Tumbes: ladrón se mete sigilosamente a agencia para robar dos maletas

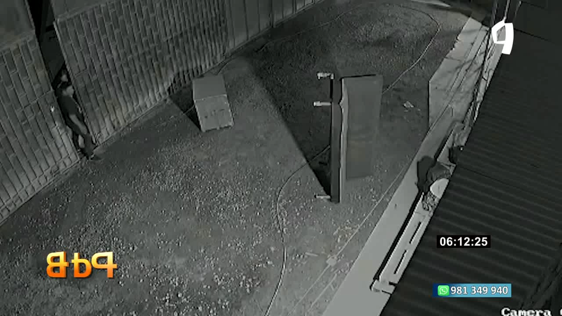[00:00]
Seguridad han dejado estas imágenes. Esta es una agencia de transportes y ven ustedes, un delincuente llega, merodea por el lugar y ya había visto cuál era su objetivo.